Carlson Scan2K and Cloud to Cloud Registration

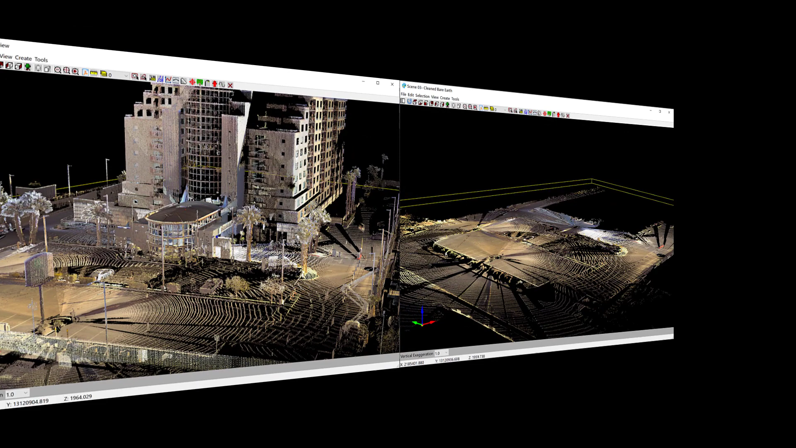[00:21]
you can easily collect data in the field and have the point cloud ready in no time for users including BIM, surveying, and engineering projects.
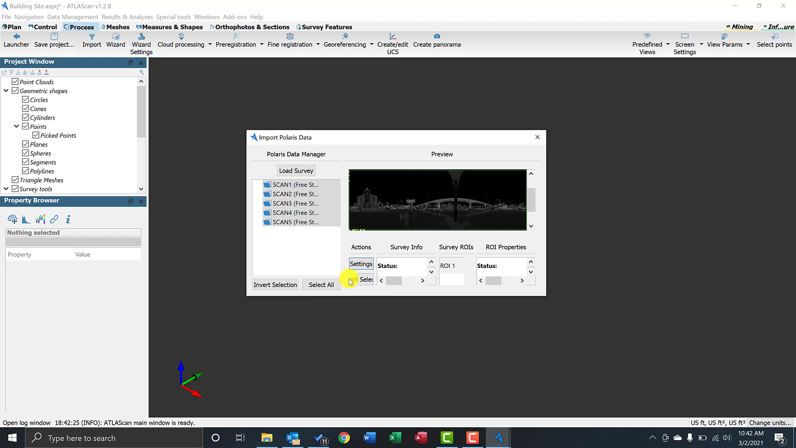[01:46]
Now, let me click on import selected. Now, you want to do a single click. So, I'm going to use the wizard to do preprocessing and find registration.
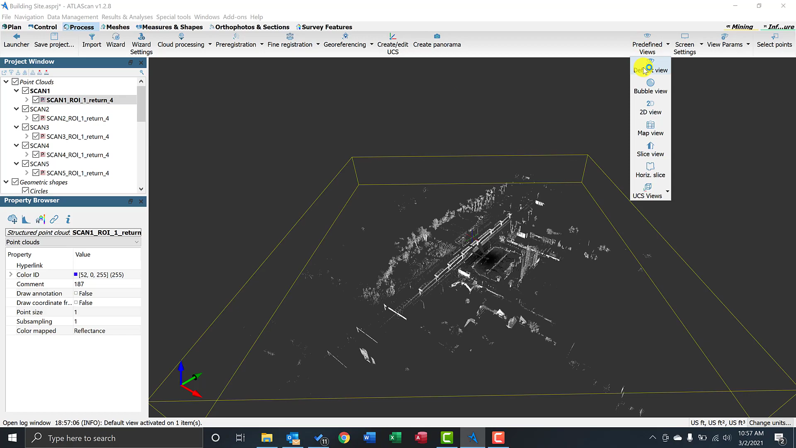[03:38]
Default view. You have lower views like bubble view. It kind of sets you up the scanner.
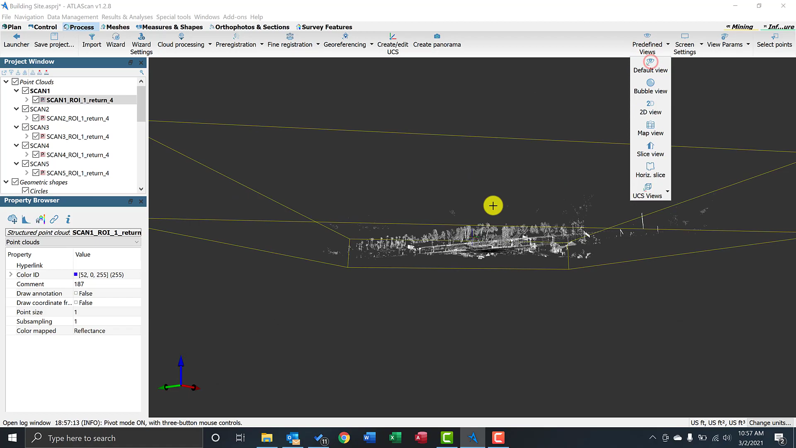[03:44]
Let me go back to default. All right. We can scroll around using the mouse.
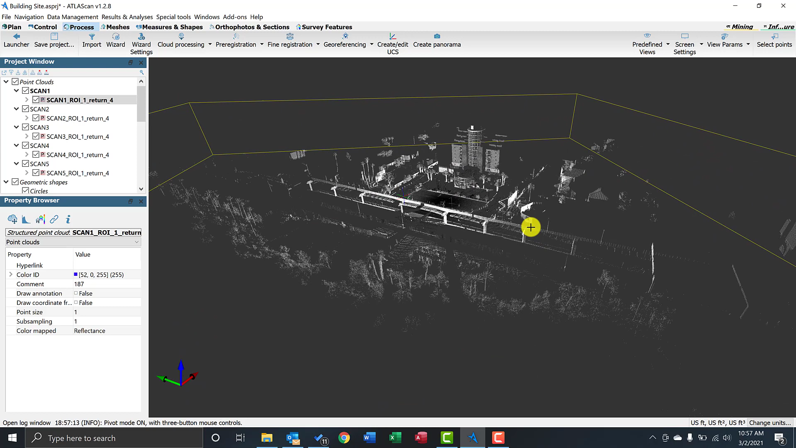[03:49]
So, kind of right click, left click, and the wheel. All right. Let's load the others because we already told the software to go through pre-registration and fine registration on the process.
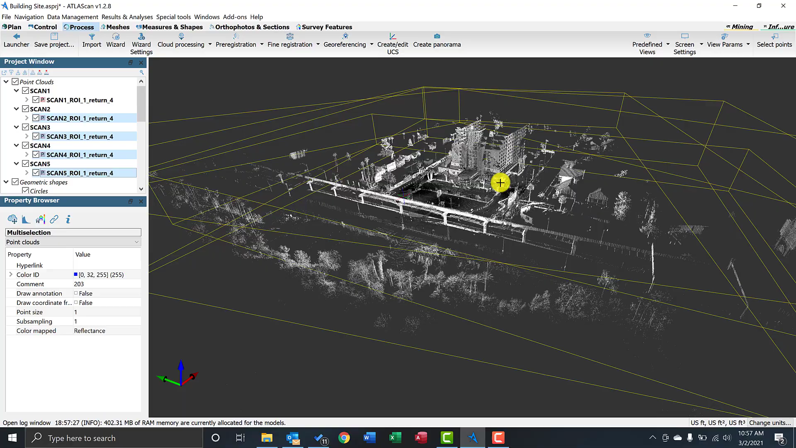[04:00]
So, there it is. OK.
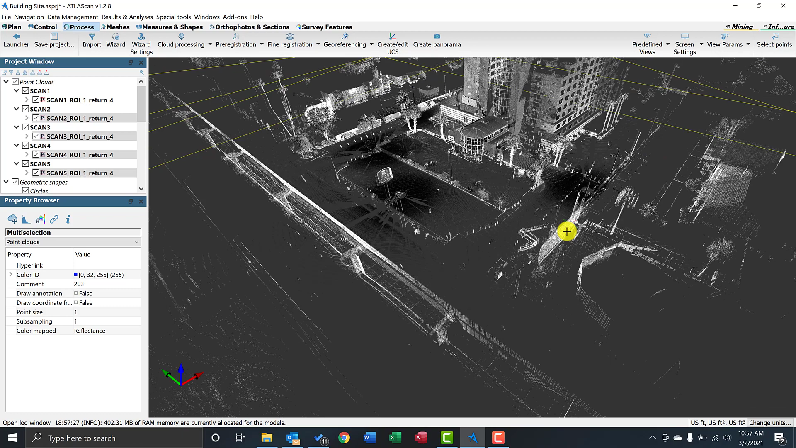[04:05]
So, we can pan around, zoom around, and that looks good. OK. Since we're done, what I can do now is simply go to the project window right click. And, what I'm going to do is merge the clouds. And, there's a couple of methods. Merge at level 3D or single point clouds.
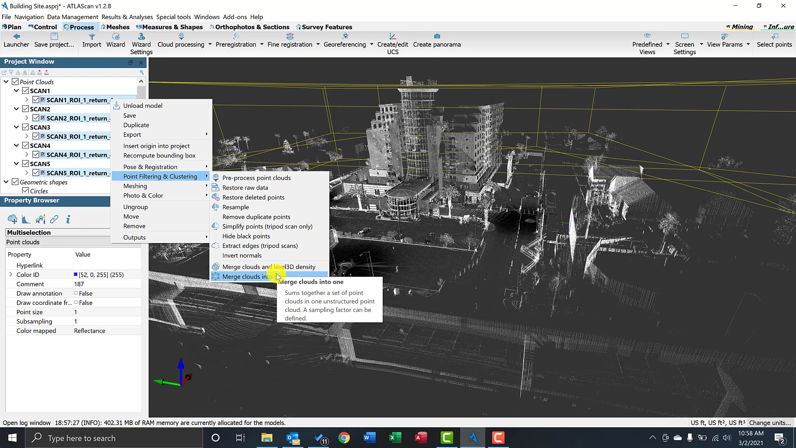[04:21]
So, I'm going to do the merge level 3D. Just click there. There we go. Keep all the defaults. All my surveys. There we go.
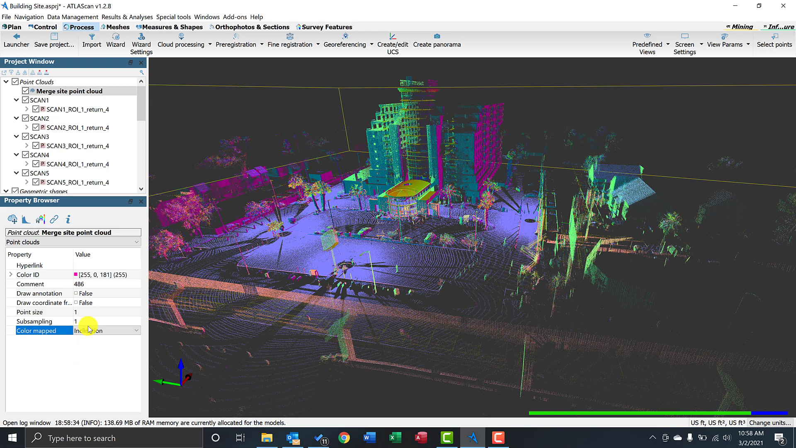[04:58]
So, let's just show inclination, confidence, and, of course, you have the reflectance.
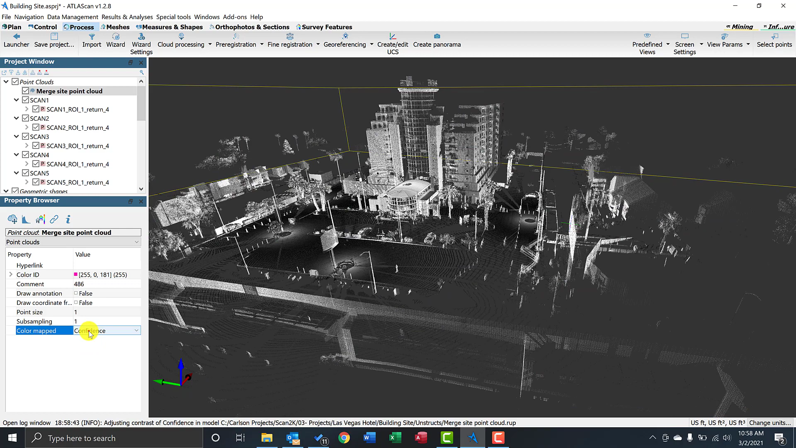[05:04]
I'm happy with the results so far. Let's go back to color. Let's go back to color. And, what I can do now is export the data. So, let's go to export. I have a few options. One of them being recap.
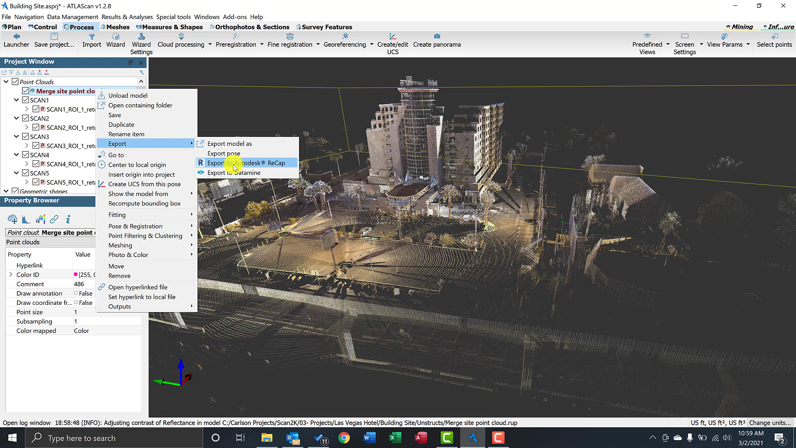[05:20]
If you're going for Revit or an Autos application. I'm going to export to LAS. And, let's click here. I'm going to select LAS.
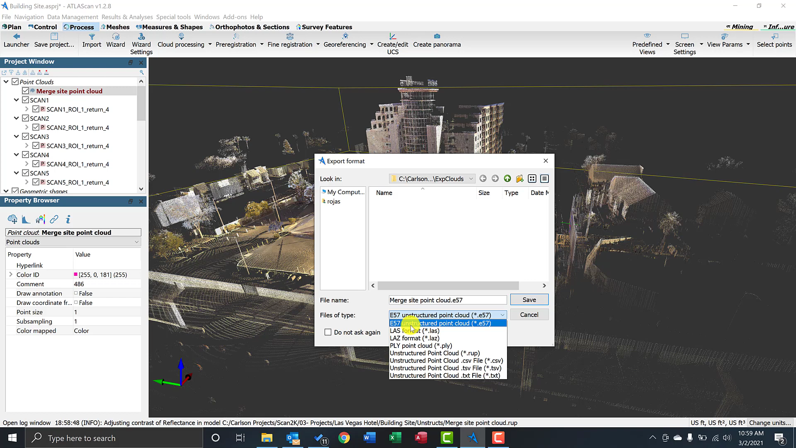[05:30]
There's multiple formats, of course. So, I'm going to save. And, it's reminding me I haven't saved. So, yes. All right. Now, let me just make this one a little bigger on the color by.